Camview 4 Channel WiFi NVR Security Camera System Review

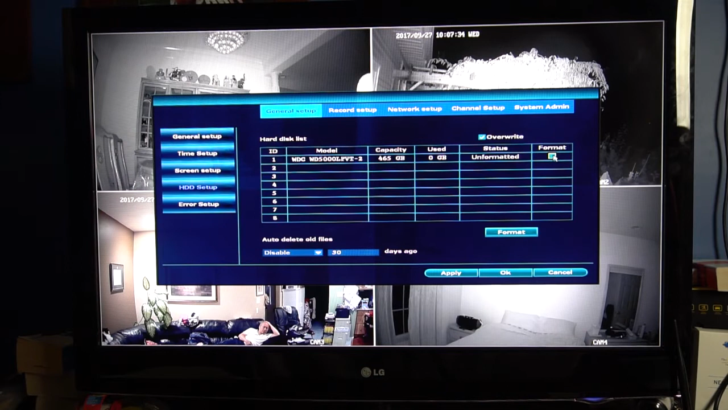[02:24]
You'll have to format the hard drive before you can record to it, and I found it easiest to navigate the menus using the USB mouse.
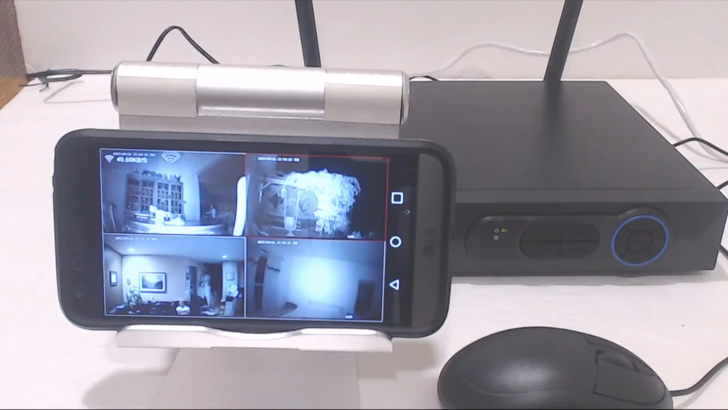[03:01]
And you can do this from anywhere there's an internet connection. No need to be connected to your home network. Tapping one screen will zoom in on it. Here's a night vision view of outside my house.